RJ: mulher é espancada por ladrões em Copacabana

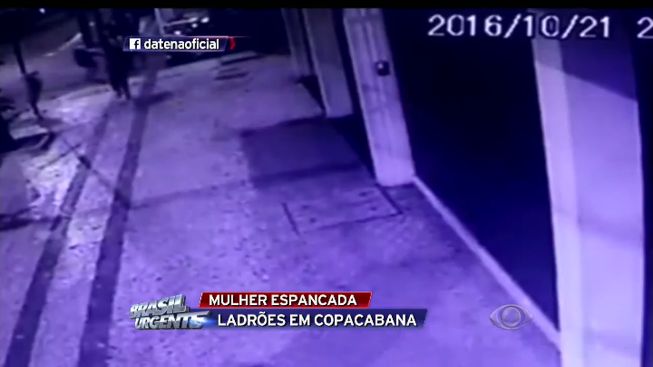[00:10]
Ao tentar impedir que os criminosos levem a bolsa dela, a mulher é empurrada, cai no chão e recebe uma série de chutes e pontapés.